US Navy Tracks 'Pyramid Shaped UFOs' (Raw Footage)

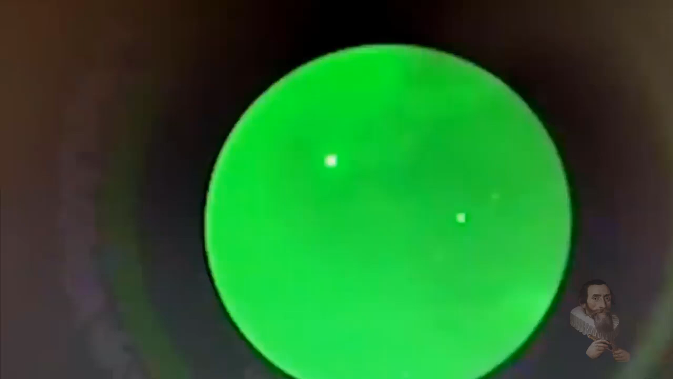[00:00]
Presented on the website ExtraordinaryReliefs.com are images and video shot
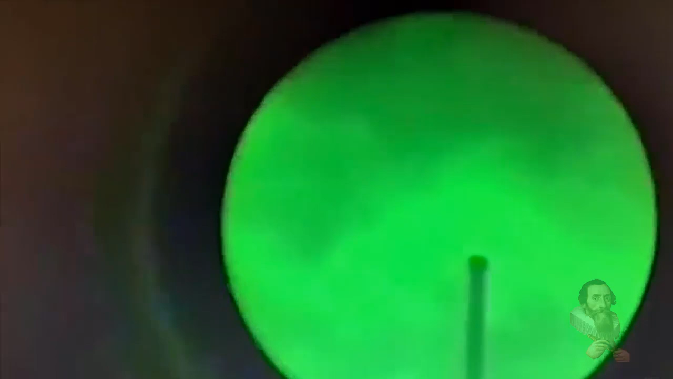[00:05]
by the US military during a variety of different encounters.
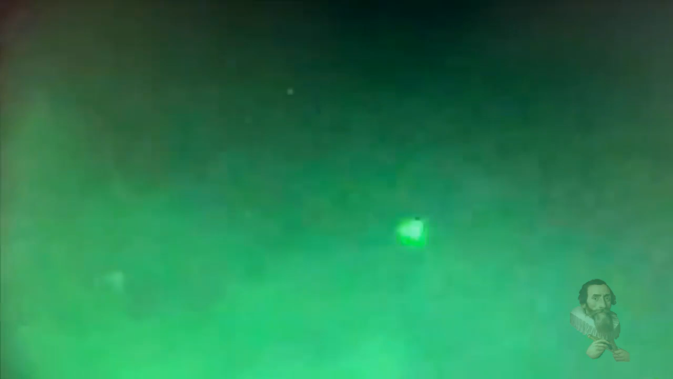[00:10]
Jeremy Corbell, an investigative filmmaker, explains that these are incursions by advanced transmedium vehicles of unknown origins, interacting and observing our Navy's warships and fleet deployments in a restricted airspace. The night vision and FLIR technologies represented in this content, in this case, it's some of the most sophisticated weapons systems known to humankind.